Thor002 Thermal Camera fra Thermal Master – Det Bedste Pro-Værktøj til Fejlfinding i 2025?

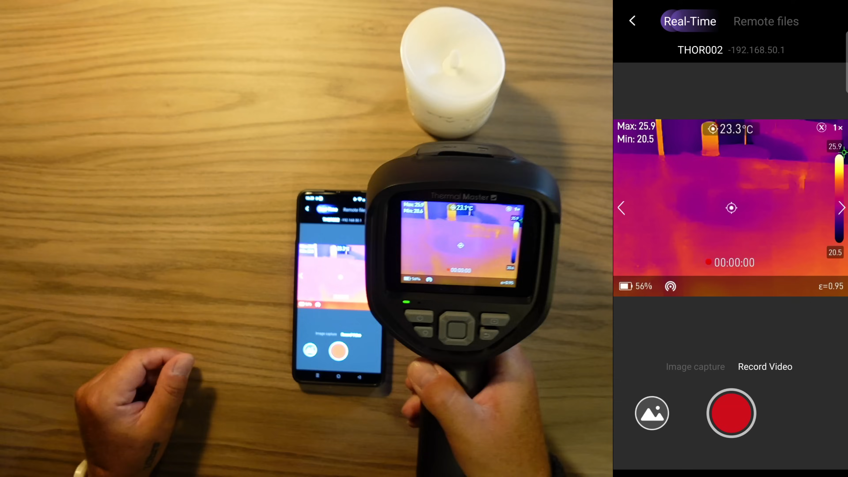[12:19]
On screen: spot 23.3°C
And then we can see what we see. And this is only on the screen. This is not on the phone.